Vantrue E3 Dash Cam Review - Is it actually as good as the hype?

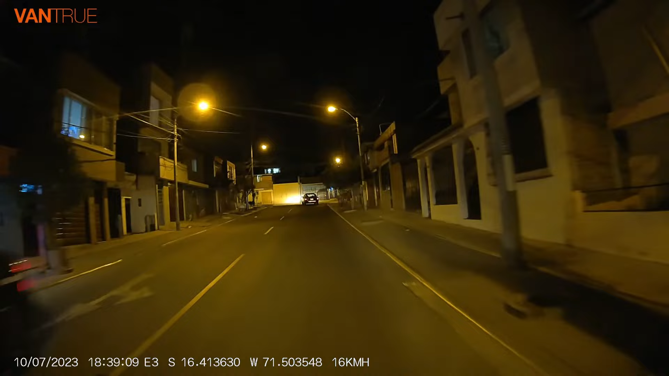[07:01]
I'm really impressed with it's night mode. Oh yeah. We compare it to that. I mean that's good because you can see nothing's there but you wouldn't want to put it in a video would you? Terrible quality. It's good enough to reverse with but it's not.